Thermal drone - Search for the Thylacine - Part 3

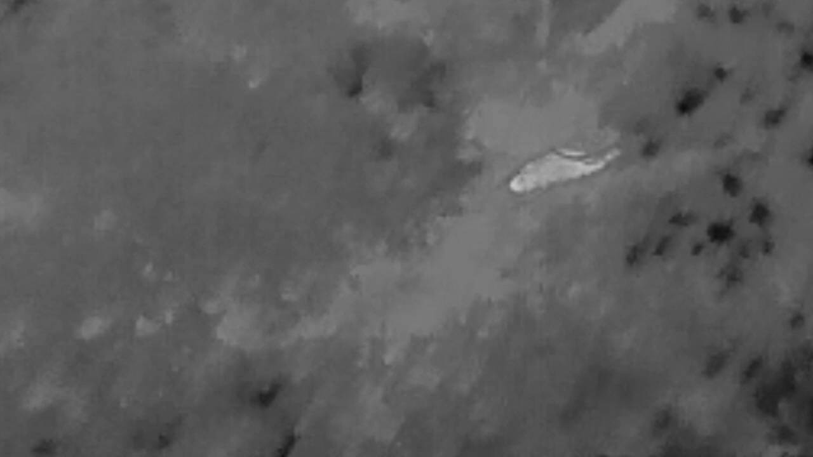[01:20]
We both agreed that what appears to be the baby on the back is in fact the legs moving of a larger animal.
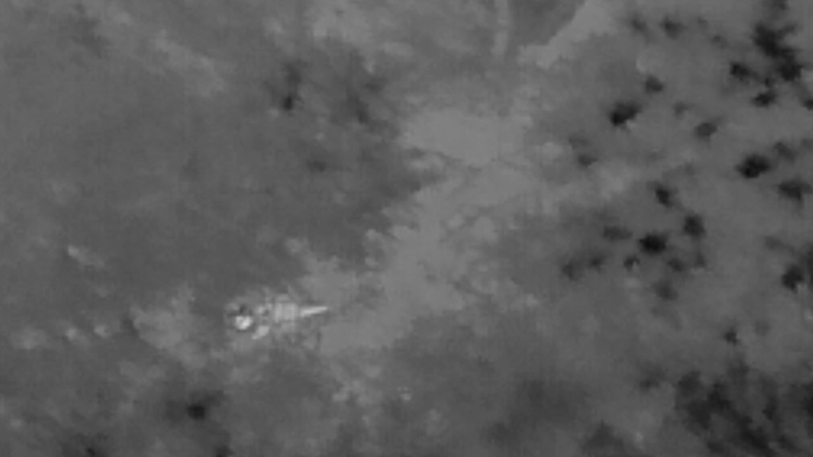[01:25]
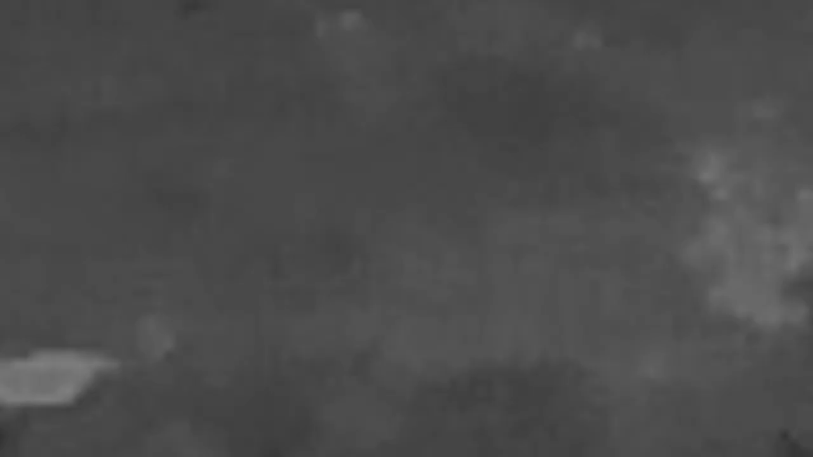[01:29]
Now going back to his original thoughts that he thinks these animals are possums, I've selected some more footage from the previous video,
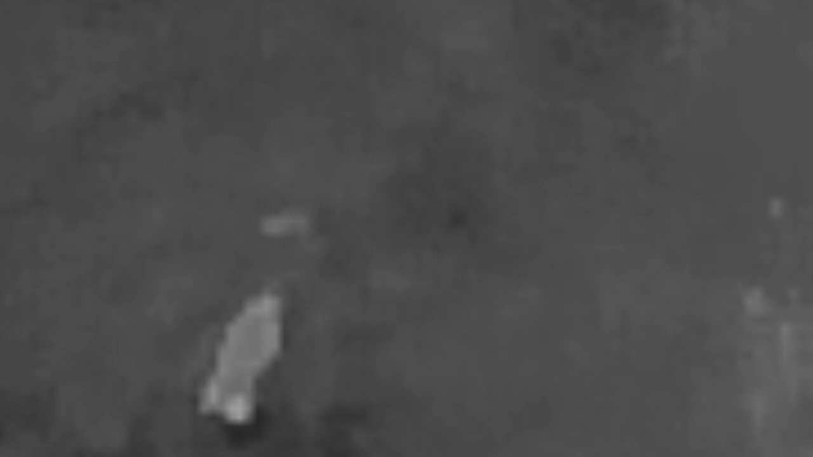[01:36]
slowed it down and zoomed in. This footage is interesting.
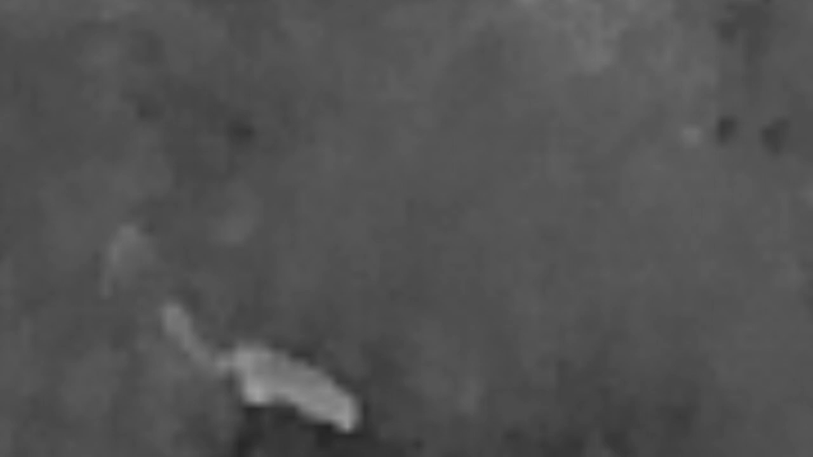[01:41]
The animal appears to crouch down and a smaller animal exits from the side and back and then disappears.
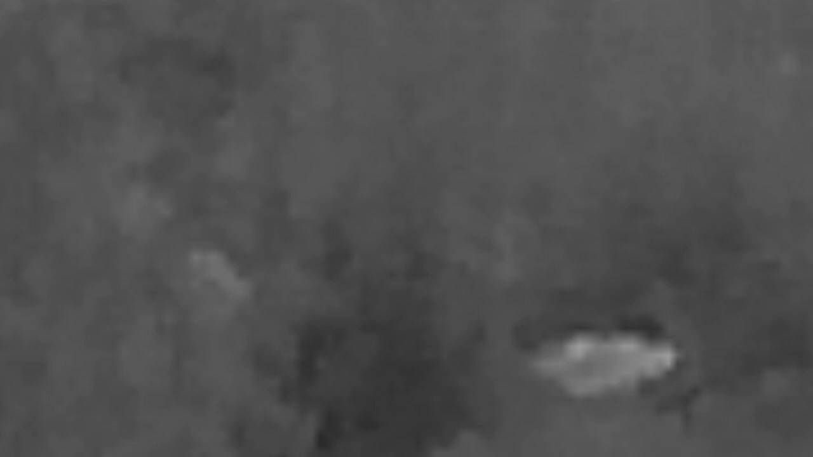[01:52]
Did the smaller animal come from the pouch and enter a hollow or hide in the ground? I'm unable to tell.